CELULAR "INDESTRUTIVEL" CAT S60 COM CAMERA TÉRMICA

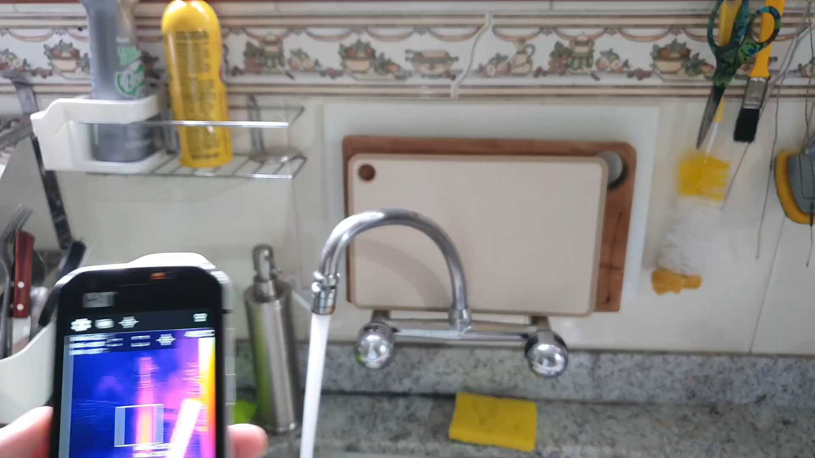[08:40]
Então, pessoal, liguei ali a água quente.
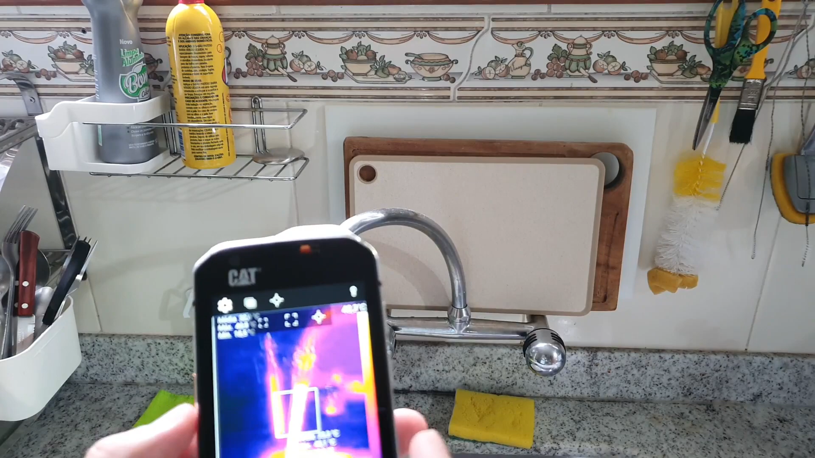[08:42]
Vamos medir aqui agora a temperatura. Vou botar um pontinho ali, ó. 40 graus.
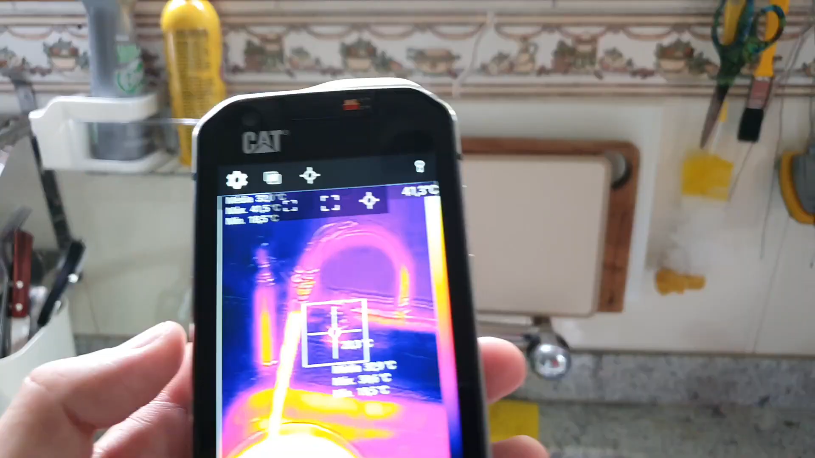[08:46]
Então, ó, 40. Se eu colocar ali pra baixo, ali, ó.
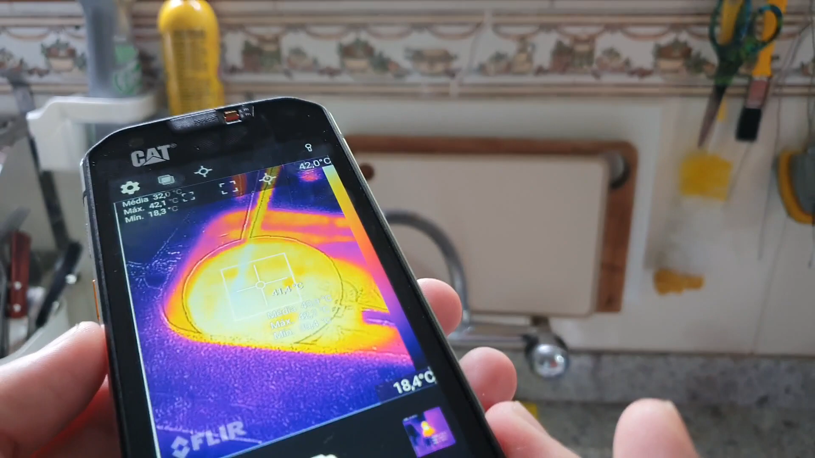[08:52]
On screen: scale top 42.0°C, scale bottom 18.4°C
Tá 41 ali dentro da panela, tá vendo?
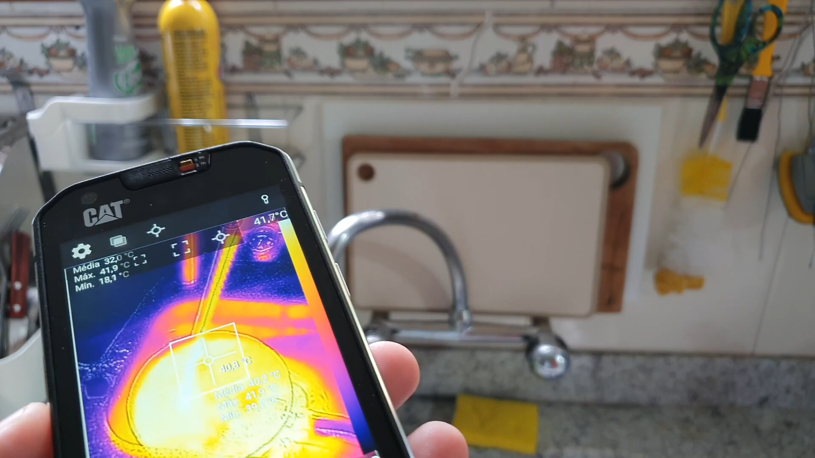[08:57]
Então, a gente consegue perceber a área mais amarela. A gente consegue ver a temperatura.
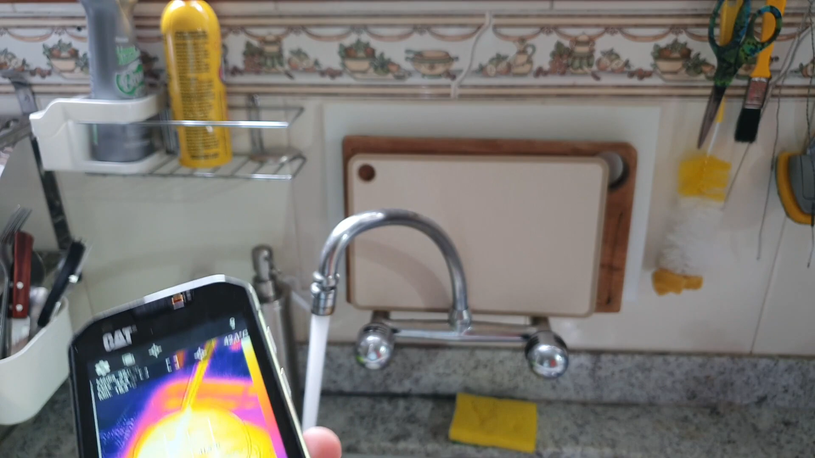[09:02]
Vou chegar um pouquinho mais perto aqui, pessoal, e tirar uma foto, tá? Que aí o sensor fica mais preciso, óbvio, né?
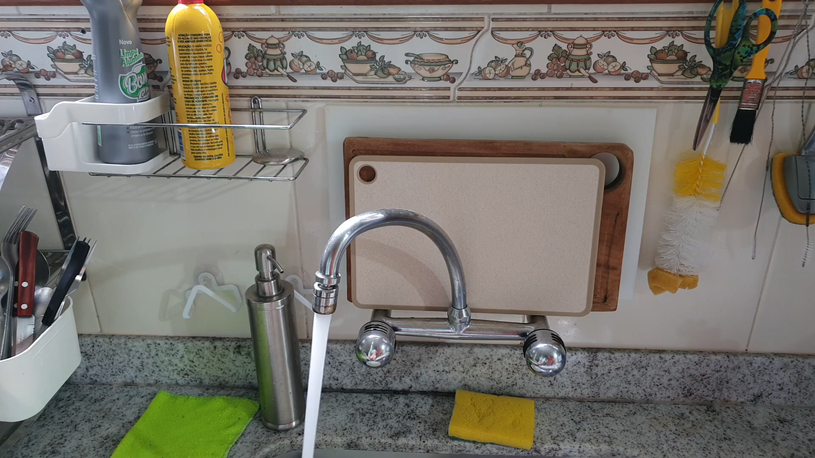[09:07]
Aí ele já tá dando 43, pessoal. Vou tirar uma foto pra mostrar pra vocês, ó.
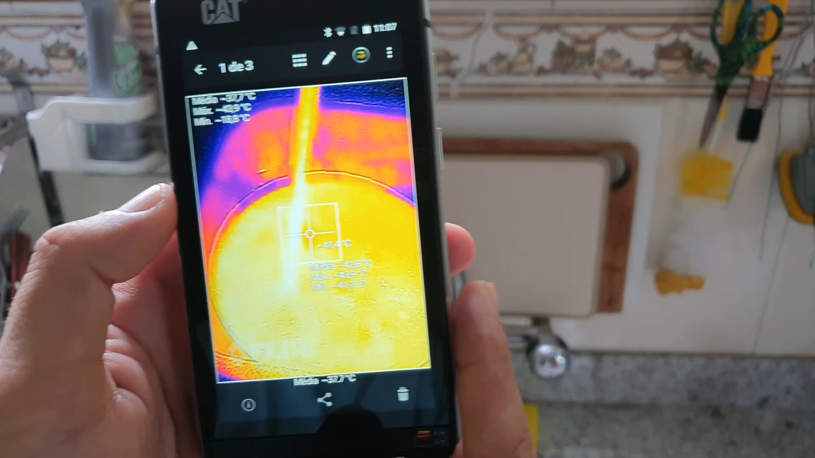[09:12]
Tá aí o resultado da temperatura da água, pessoal. 41 graus, tá vendo?
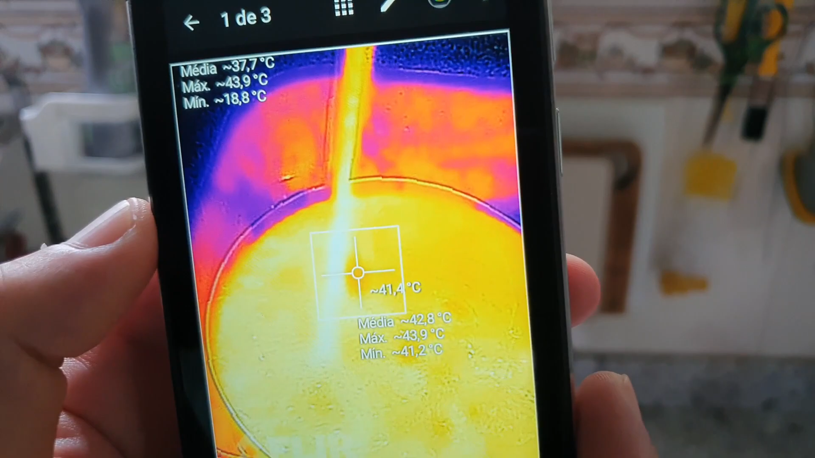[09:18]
On screen: spot 41.4°C, max 43.9°C
Bem quente, né? Então, pessoal, aqui a gente pode observar, ó, aí na tela, aí, ó.
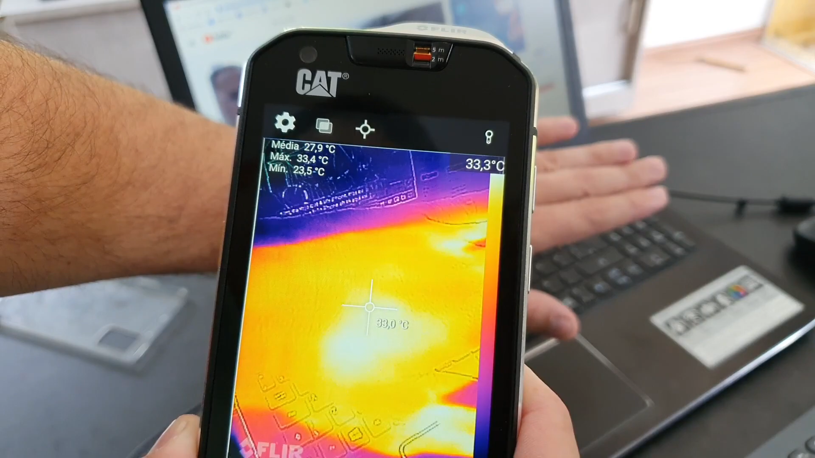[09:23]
On screen: max 33.4°C, min 23.5°C
33 graus, né? A gente aqui pode, pessoal, selecionar aqui, ó, vários pontos de medição. Se eu clicar aqui, eu posso colocar mais de um ponto e arrastar pra onde que eu quero.
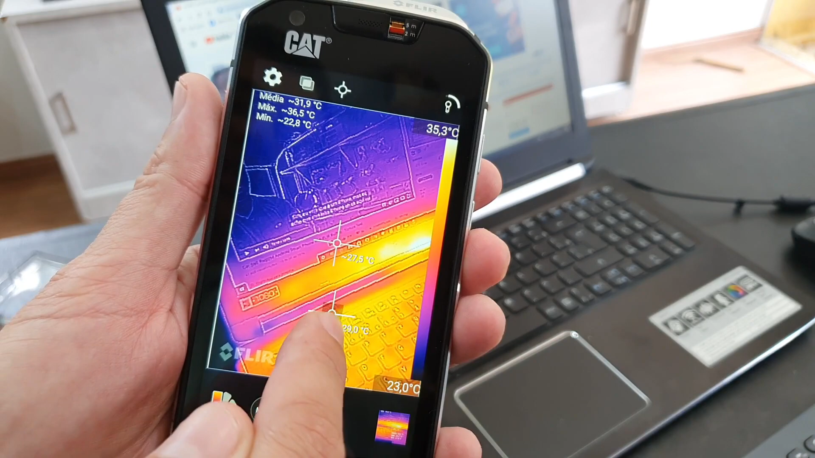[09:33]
On screen: max 36.5°C, min 22.8°C, scale top 35.3°C, scale bottom 23.0°C
Eu posso tirar foto, no caso aqui, dessas medições que eu estou fazendo. Eu posso também vir aqui, clicar e remover, eliminar os pontos.
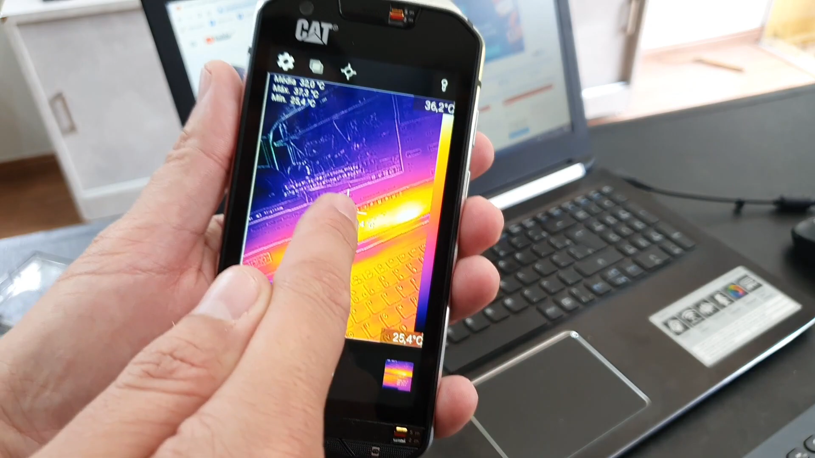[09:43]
On screen: scale top 36.2°C, scale bottom 25.4°C
Eu posso vir aqui, ó, tá vendo? E elimino. Eu posso também, pessoal, alternar, colocar com uma imagem.